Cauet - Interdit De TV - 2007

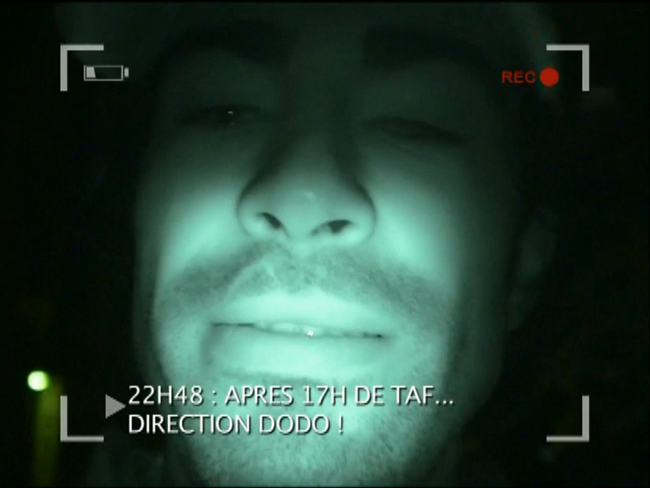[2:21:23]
Bon bah si vous me voyez avec la vision Paris Hilton, c'est parce qu'il fait un peu nuit hein. Et j'arrive chez moi. J'avoue que je suis pas mécontent de rentrer à la maison. Et que ça m'a bien épuisé ce Koé TV, mais j'ai bien rigolé.